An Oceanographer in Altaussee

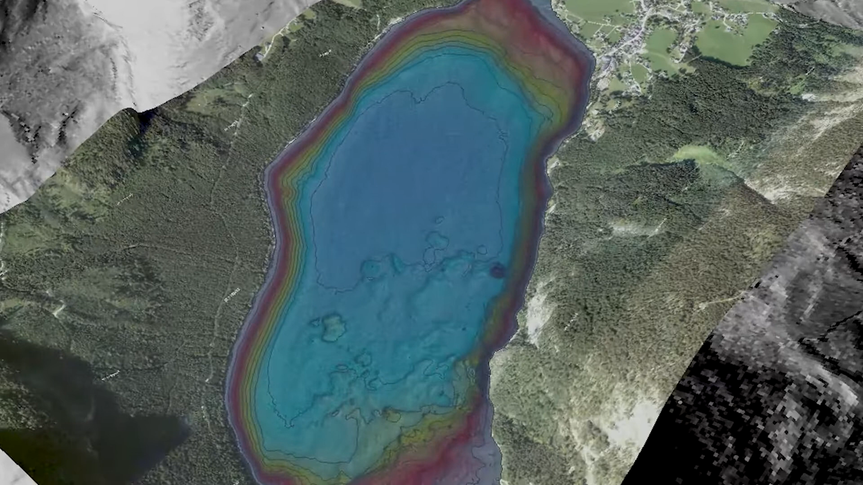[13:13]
These underwater springs are delivering mainly 80-100% of the water in some times to this lake.
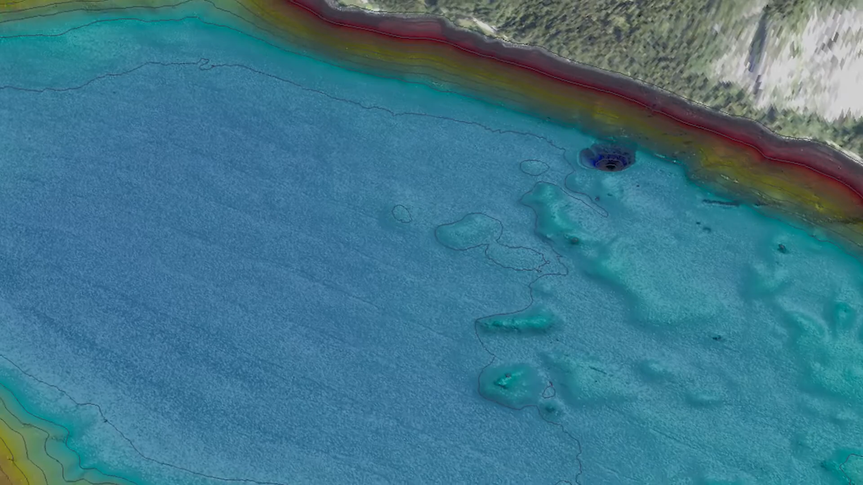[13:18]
The biggest one is situated in
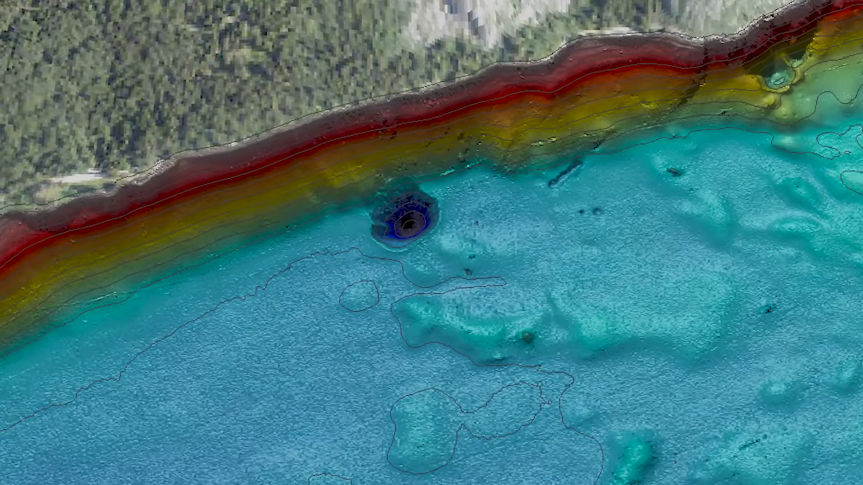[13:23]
the northwestern shoreline of the lake and was discovered in 2010 by Wolfgang Gasperl,
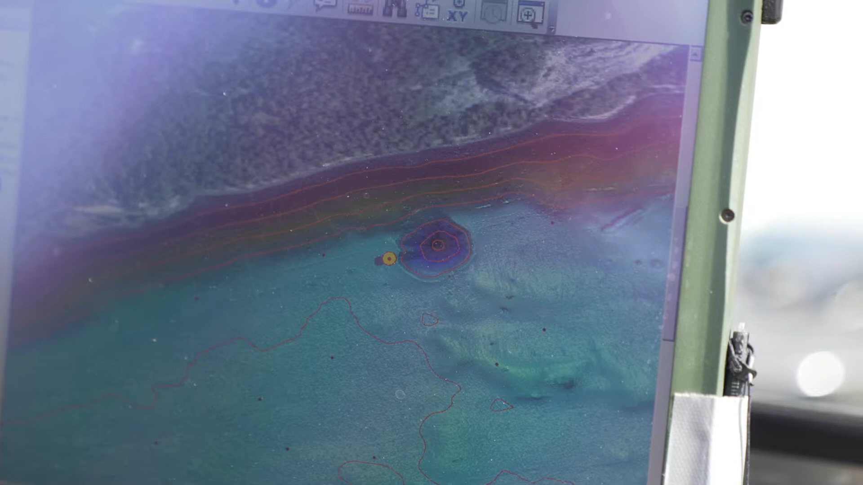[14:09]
which we produced in 2019 in our first campaign. It shows different sediments, large rocks, cracks, but also several other submarine spring pits.